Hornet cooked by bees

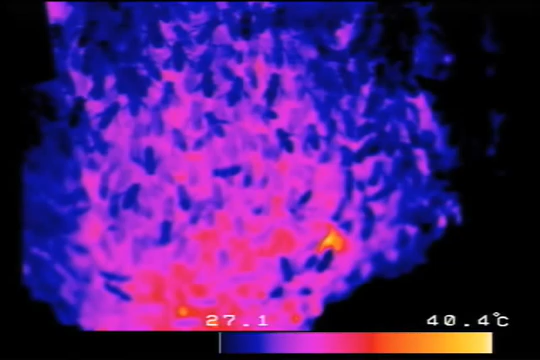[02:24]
On screen: scale top 40.4°C, scale bottom 27.1°C
instead as revealed by thermal photography they all begin to vibrate gradually
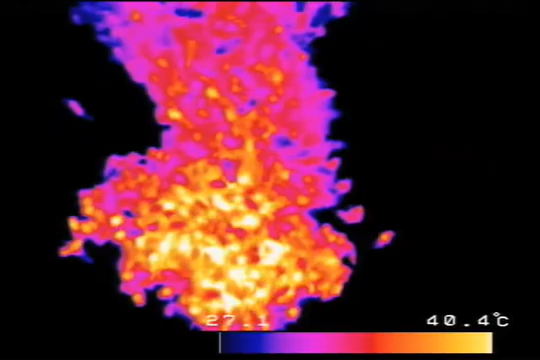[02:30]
On screen: scale top 40.4°C
raising their collective temperature to 117 degrees Fahrenheit Japanese honeybees can tolerate a temperature of 118 degrees Japanese honeybees can tolerate a temperature of 118 degrees